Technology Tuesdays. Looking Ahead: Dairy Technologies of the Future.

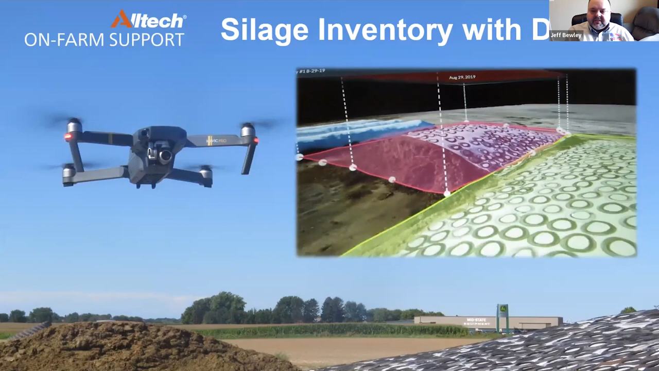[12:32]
Feed inventory in the silage pile is often difficult to do because of the irregular shape, but this provides us with that opportunity to give us a really solid feed inventory through the use of drones.